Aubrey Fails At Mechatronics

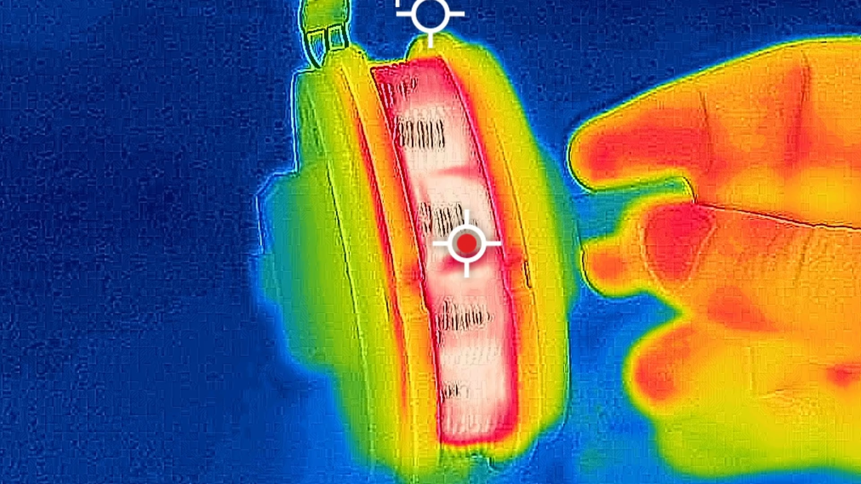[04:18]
But after running it for a short time, I thought it might look interesting in thermal. So I set up the infrared camera.
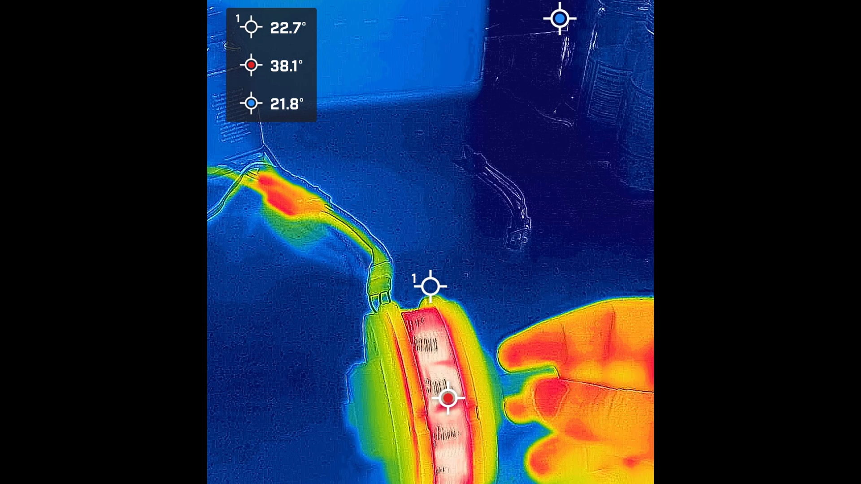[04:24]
Shocking absolutely no one, the coils are rather warm despite doing very little work.